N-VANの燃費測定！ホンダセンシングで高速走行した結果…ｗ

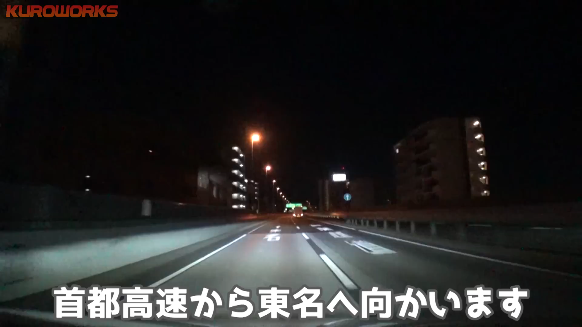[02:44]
はい、ということで、あやさん撮影で今撮影してるんですけど、山手トンネルを抜けたところです。